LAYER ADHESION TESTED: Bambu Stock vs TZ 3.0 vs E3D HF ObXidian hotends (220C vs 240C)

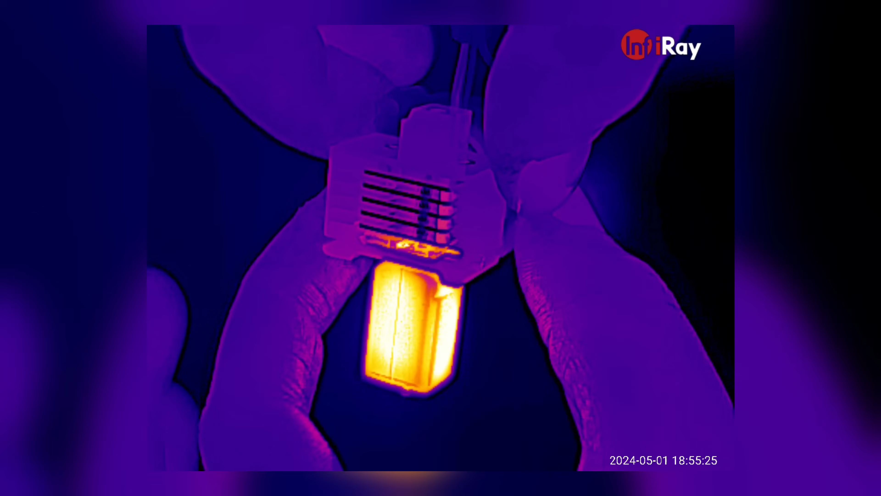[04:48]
My first guess was that the P1S heating fan was too powerful for this hotend design and it cooled so much that the active melt zone decreased.